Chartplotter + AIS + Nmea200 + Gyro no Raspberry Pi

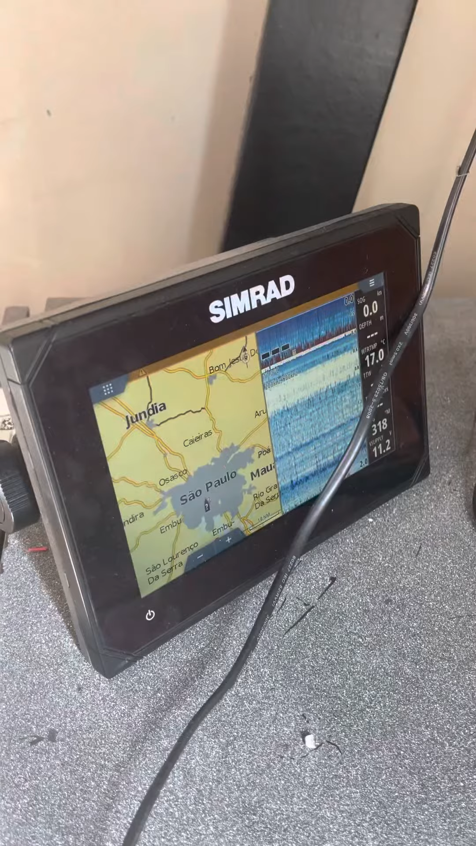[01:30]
Então eu comunico tudo que tá aqui e vai pra lá. Então aqui eu tenho profundidade, tenho outros indicadores aqui que também vão pro outro.